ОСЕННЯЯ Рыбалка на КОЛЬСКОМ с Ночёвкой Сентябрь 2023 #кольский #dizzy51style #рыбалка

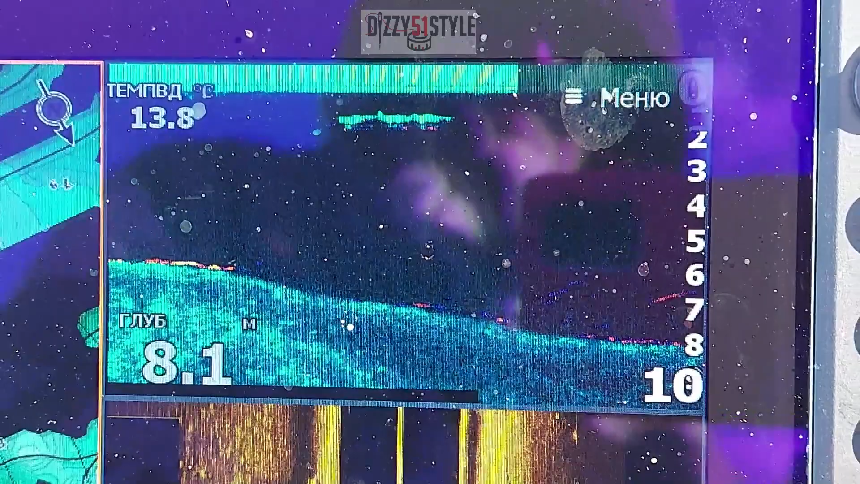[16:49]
On screen: depth 8.1 m, water 13.8°C
Сейчас 8,1, ну так, участки, рельеф разный.
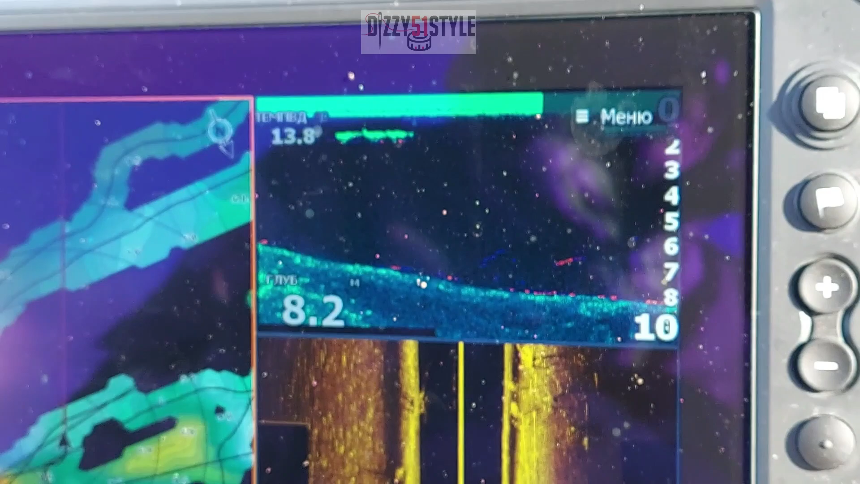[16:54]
То холмы, то равнина, то холмы, то спады, перепады, какие-то пупочки, какие-то сосочки.
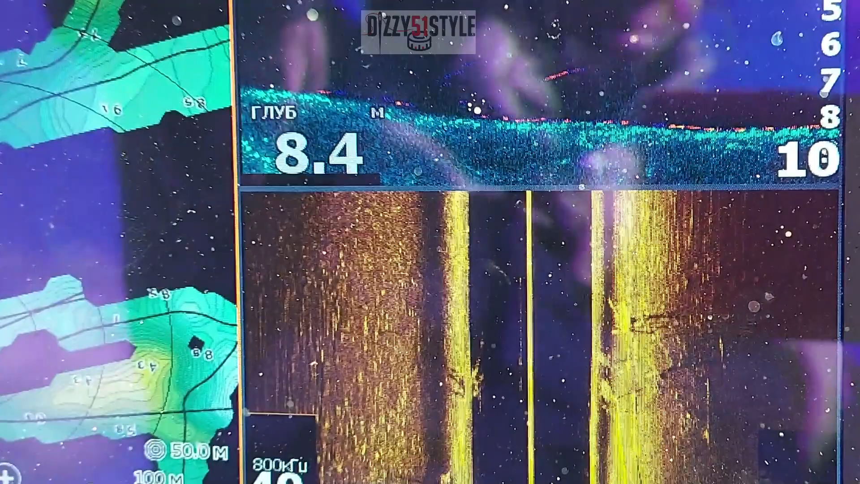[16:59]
On screen: depth 8.4 m
В общем, я не знаю. Нельзя поставить какой-нибудь глубоководный воблер, и чтобы ровно им троллить. Я не хочу сказать, но сосочки это из другой оперы.